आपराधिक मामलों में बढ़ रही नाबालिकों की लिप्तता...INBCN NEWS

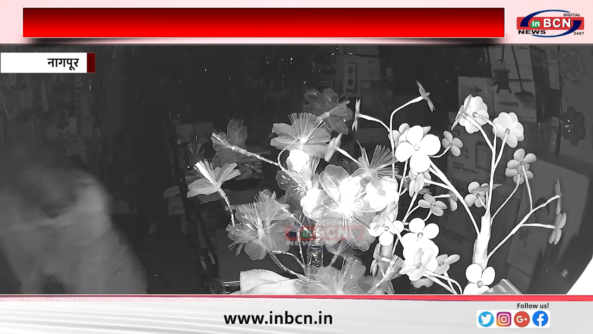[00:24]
जा� आरी है ऐसी ही सेन मारी की घटना 27 सारी को सामने आई थी